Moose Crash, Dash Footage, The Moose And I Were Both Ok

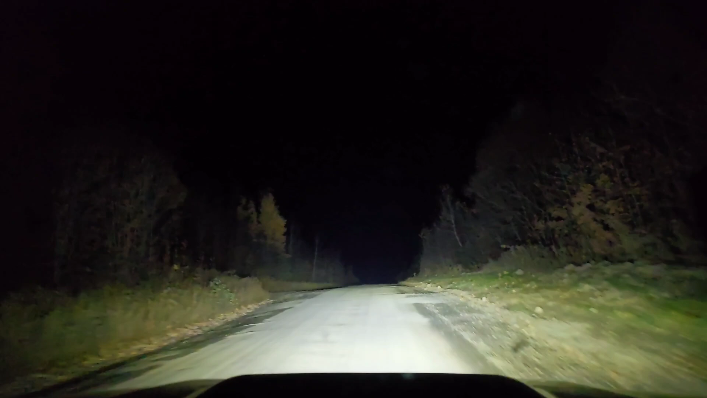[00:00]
oh my gosh whoa did you see that? oh my gosh I was like a half a foot away from